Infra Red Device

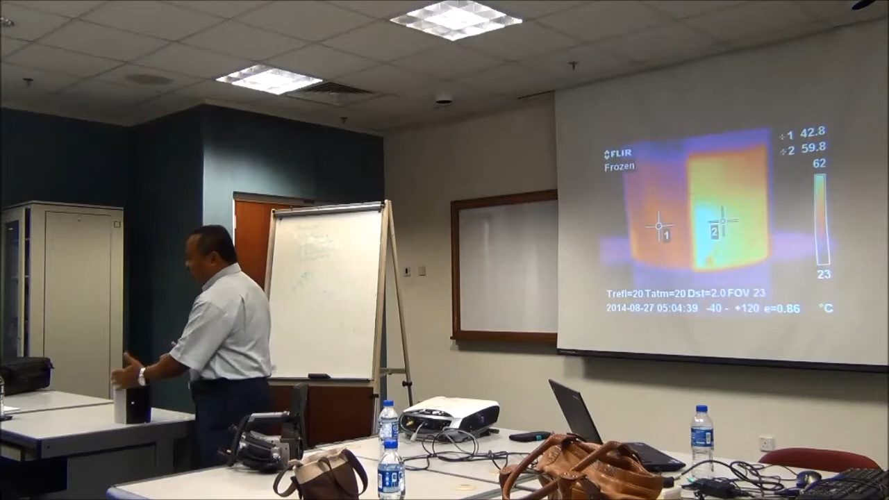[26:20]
On screen: scale top 62°C, scale bottom 23°C
Jadi heat tak keluar, heat luar pun tak masuk. So dia maintain temperature dalam tu.
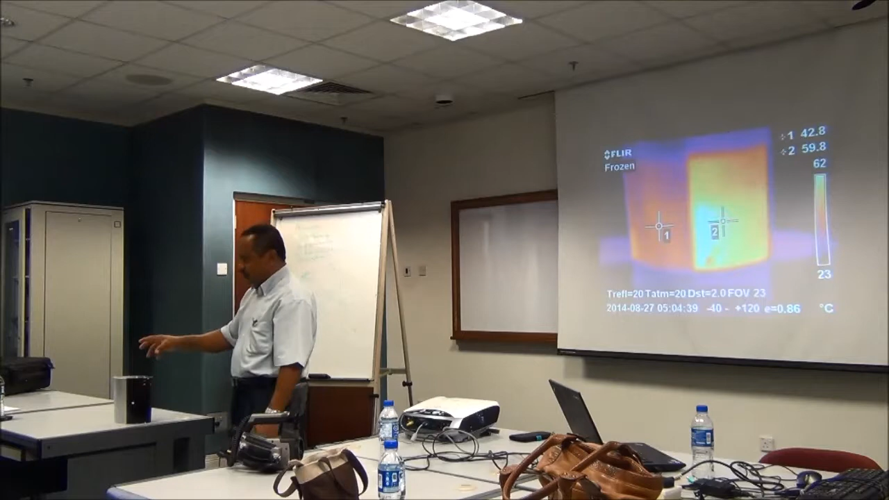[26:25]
On screen: scale top 62°C, scale bottom 23°C
So dia can generate power more efficient lah. So kita di power plant gunakan ni untuk monitor kita punya aluminium cladding tu.
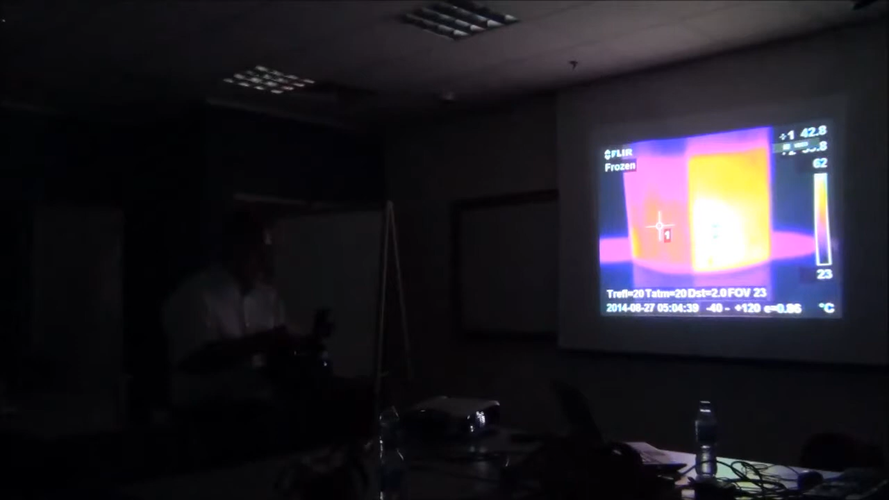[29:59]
Gambar tu lebih nampak. Kalau kita ni
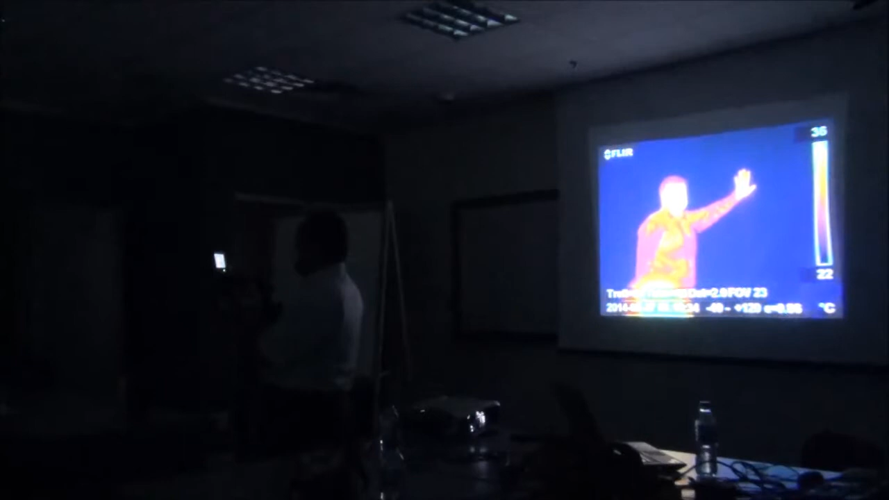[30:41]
Okey, tak tangan lagi. Apa tu? Macam cerita print. Okey, lepas tangan ni. Okey. Tangan ni. So ni selalu digunakan untuk apa? Untuk polis. Polis buat ni.
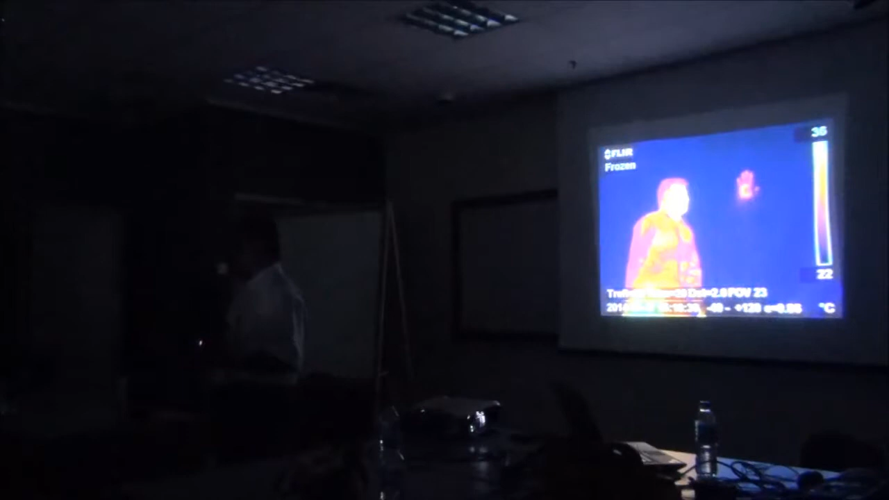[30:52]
On screen: scale bottom 22°C
Yang forensik tu dia ada kamera ni. Dia macam-macam boleh step. Even you can kasut. Kan? Ya, saya letak dia tengok. Macam ni pun you boleh tengok temperature different dia. You melekat lama tu. Kalau kat kapet lama.
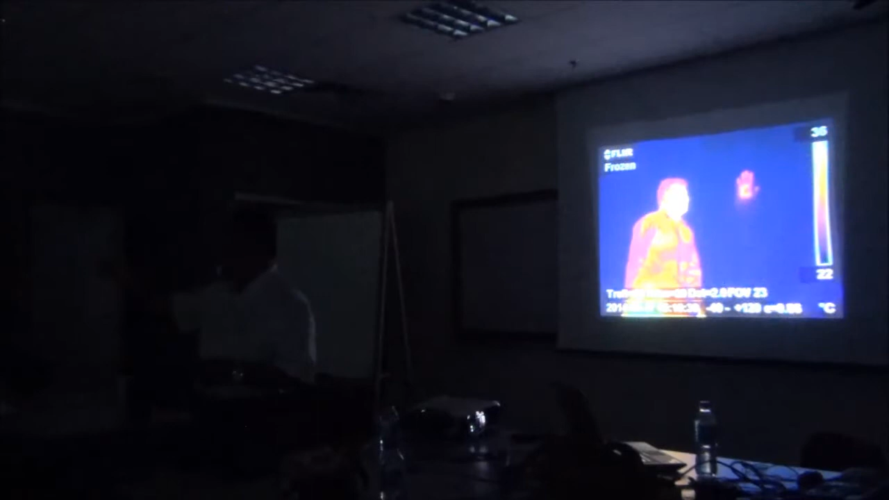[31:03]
Kalau you dekat letak tangan dekat dia. Lepas tu. Kalau tile tu cepat lah. Dia cepat hit lebih kan. So kita boleh test lah. Dia tu dok. Polis tu forensik tu kelang kabut. Walaupun dia dah berlaku. Tapi dia kalau dah lagi cepat. Tu dia evidence dia lebih jelas. Ya, sebab dia masih ada. Dia masih ada lagi. Macam ni kan kita tengok spot ni. So dia bagi ni berapa temperature dia tahu. About 30, okey. Yang dekat carpet tu berapa?
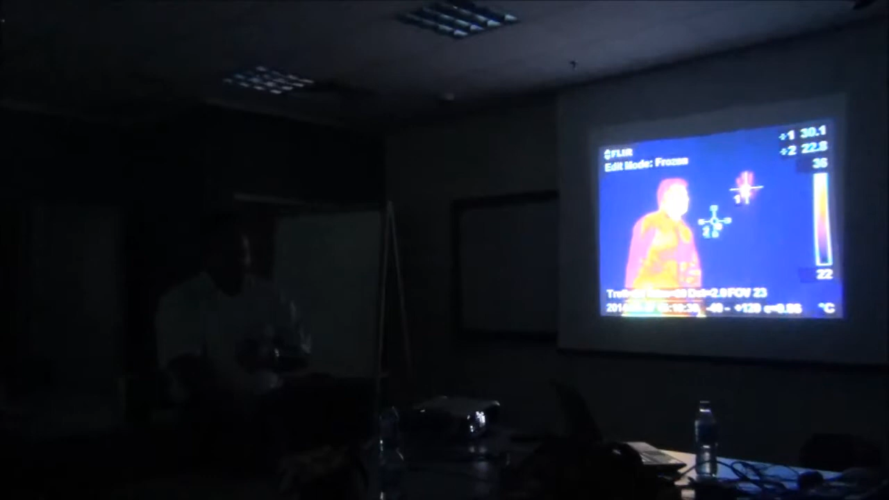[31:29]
On screen: scale bottom 22°C
Different dia. So dia boleh estimate berapa lama berlaku. Berapa lama boleh berlaku. Tu. Dia tahulah kalau polis tu kalau berlaku dah terbakar. Oh dia kena dia tengok apa minyak terbakar kalau terbakar dia tahu benda tu akan boleh apa ni.
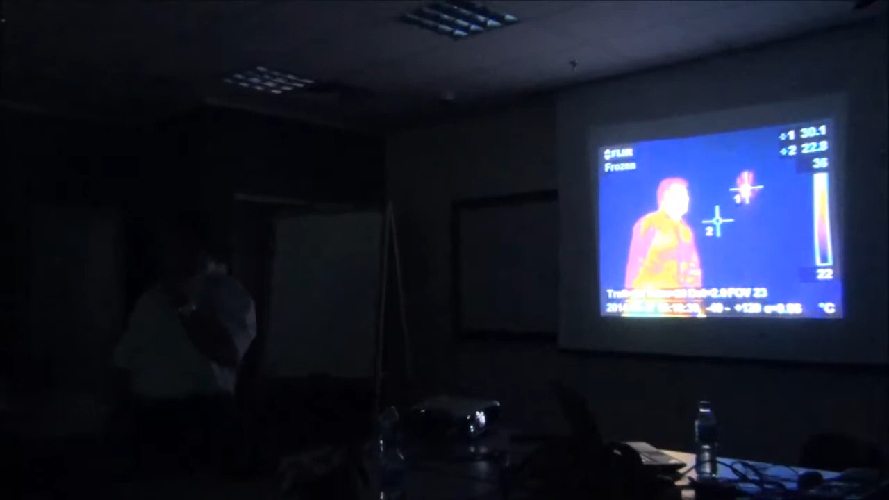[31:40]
So dia banyak benda boleh ni.
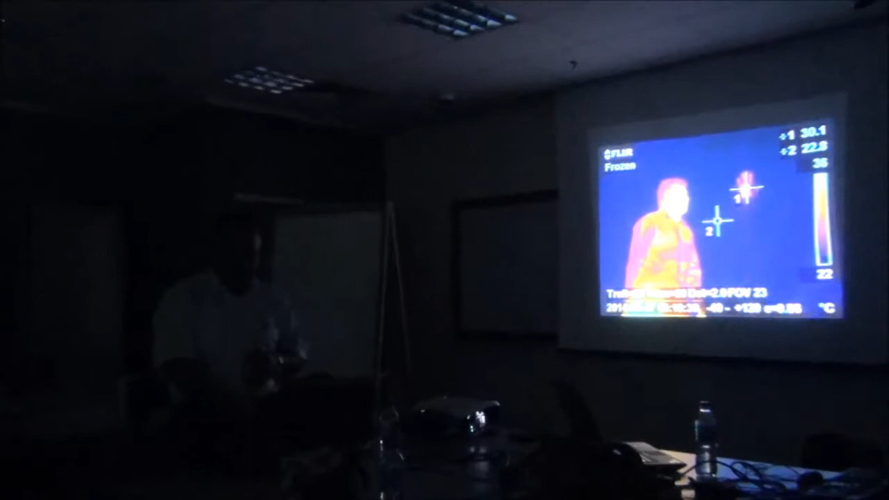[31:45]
Kalau kita jalan pun pakai kasut pun kita saya boleh trace. Di mana different temperature berapa nanti kita ambil eh. Okey. Apa boleh ni?
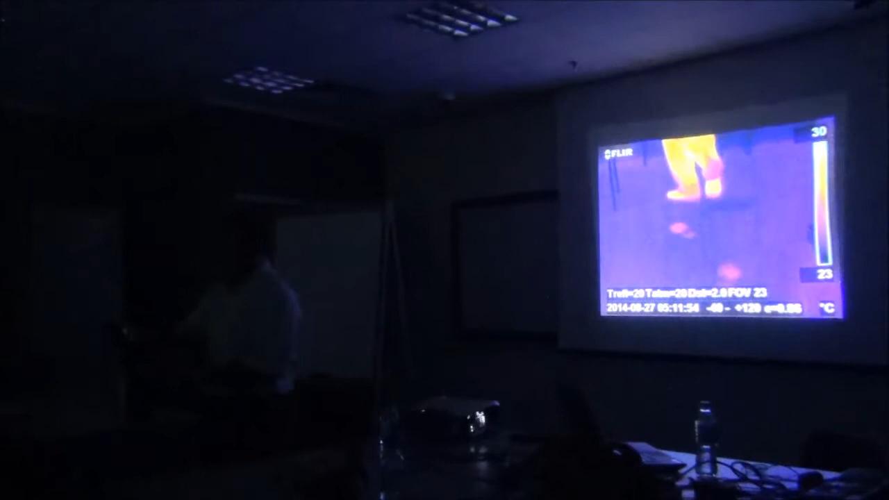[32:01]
On screen: scale top 30°C, scale bottom 23°C
Okey. Jalan depan okey. Ni kayak kasut kan? Ani heat transfer. Ali bekat dia. Okey. Okey dah.
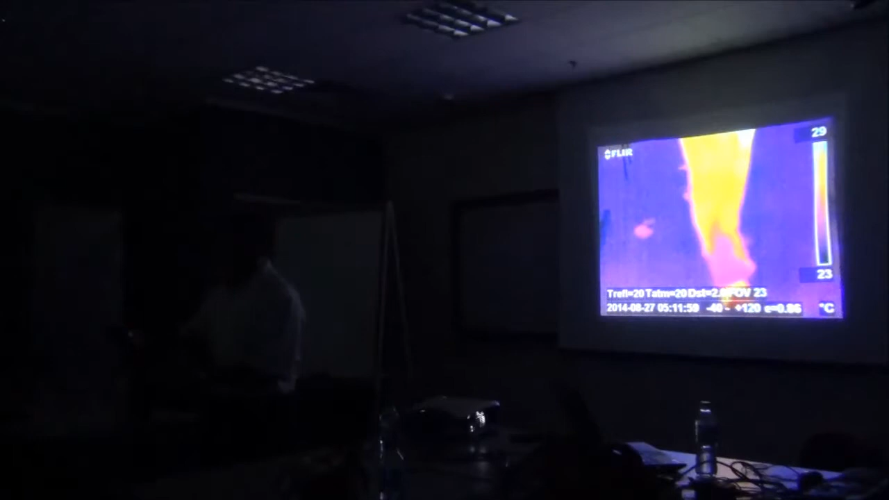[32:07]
On screen: scale top 29°C, scale bottom 23°C
Okey, ha tu. Okey, ada ada. So kita saya boleh ambil temperature.